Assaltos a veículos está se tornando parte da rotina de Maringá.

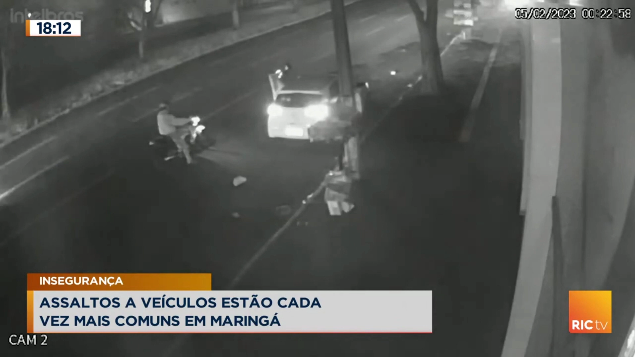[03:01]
a identificação dos criminosos é que se faz necessária. Lembrando que, além desse veículo aí, teve aquele Jeep Renegade, né, que foi tomado de assalto. Está aí a imagem para você na última quinta-feira, da paciente de uma clínica.